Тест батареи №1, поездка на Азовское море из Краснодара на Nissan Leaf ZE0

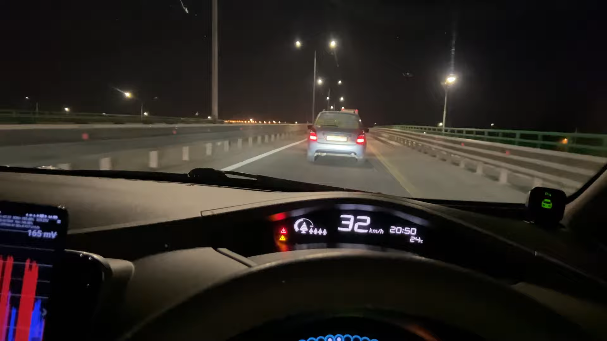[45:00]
Задача минимум выполнена. Этим результатом я уже более чем доволен. И, как мне кажется, судя по заряду самой разряженной ячейки, это, в общем-то, предел. Ни одного шара еще не пропало, черепаха не горит. Сильно нажимать на педаль, честно, сыкотно.